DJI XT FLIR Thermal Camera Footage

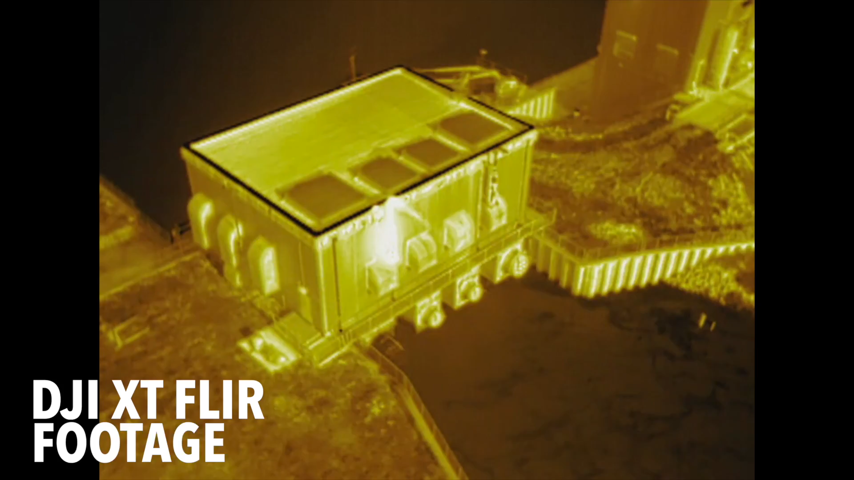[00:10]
By combining DJI's unrivaled expertise in gimbal technology and
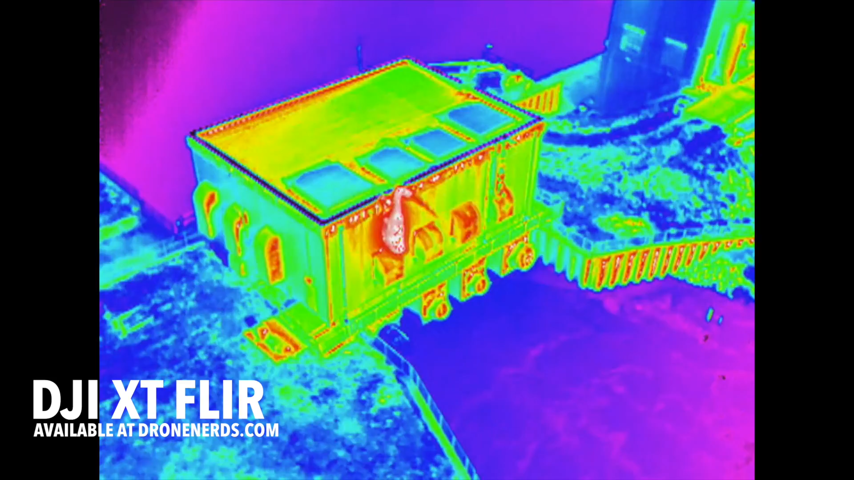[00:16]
image transmission with the industry-leading thermal imagery technology of FLIR,
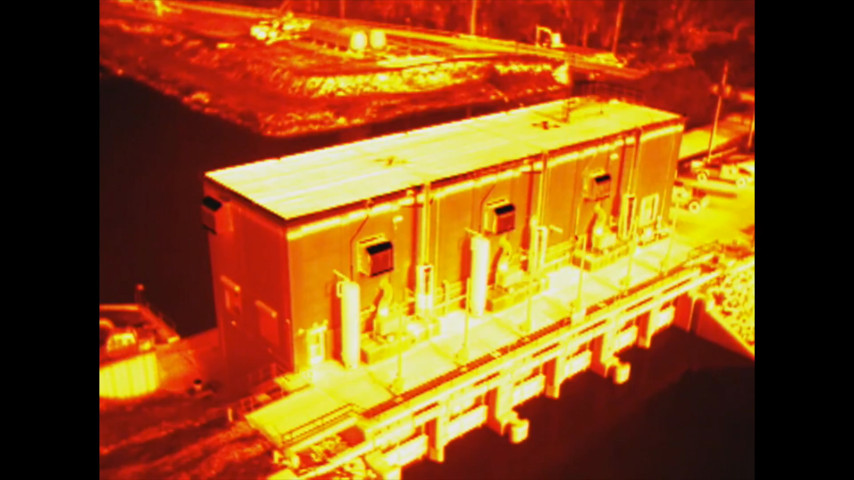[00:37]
Both cameras are available with four lens options to meet different business needs.
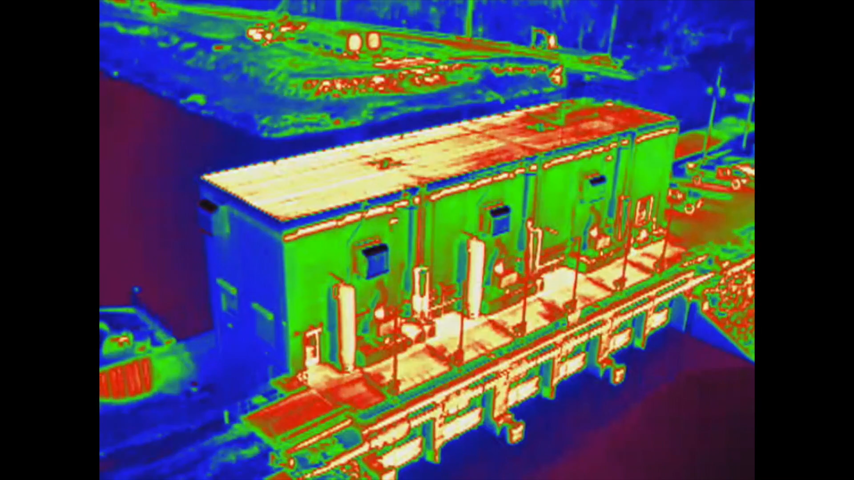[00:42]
Stabilized and controlled by a DJI gimbal it provides
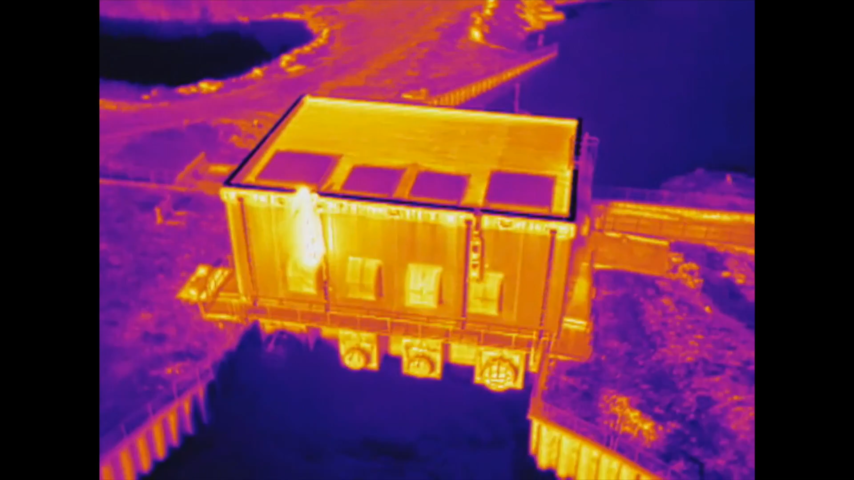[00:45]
a smooth and clear imagery and a 360 degree of seamless rotational movement.
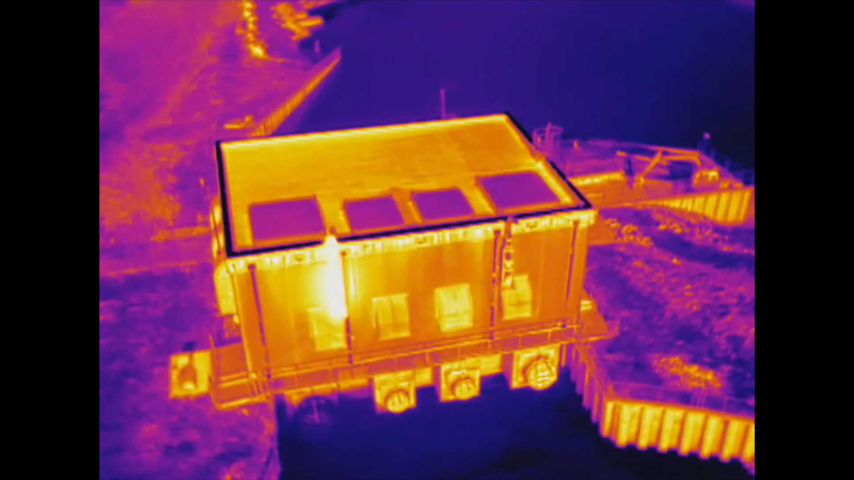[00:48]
It's very easy to fly these drones.
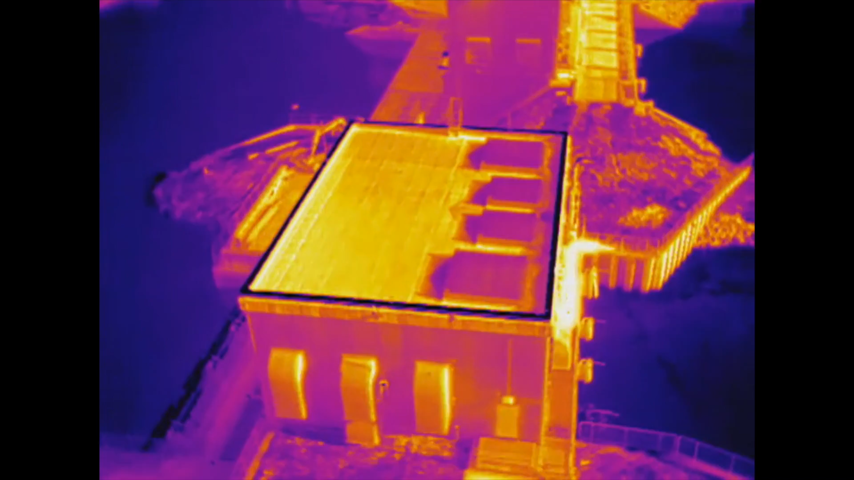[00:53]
It's very easy to use this camera you can see from this footage it's easy to go out and capture thermal imaging fast and easy with the all-new DJI Zenmuse XT camera.